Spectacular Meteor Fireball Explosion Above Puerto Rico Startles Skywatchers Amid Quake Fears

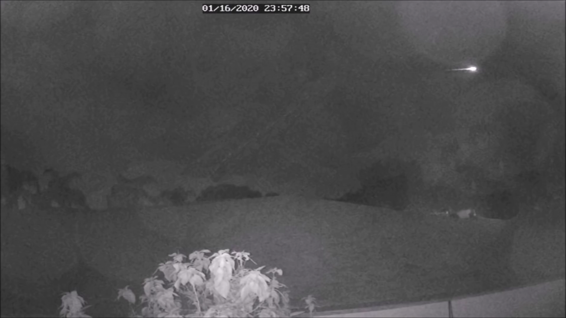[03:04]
Dozens of onlookers described what looked like a comet with a tail moving horizontally through the sky. If you look to the upper right, you will see the fireball as it moves distinctly across the sky.
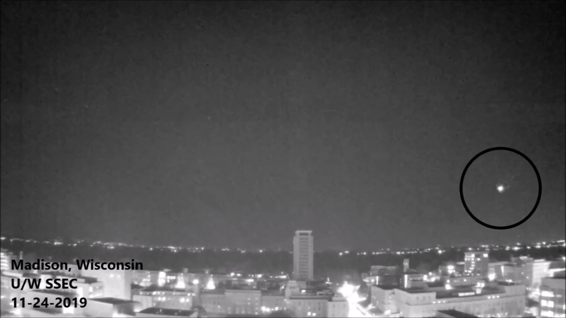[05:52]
This is not the first time that these cameras have captured an incoming meteor. Back in November of 2019, another meteor was captured streaking across the sky from this exact location.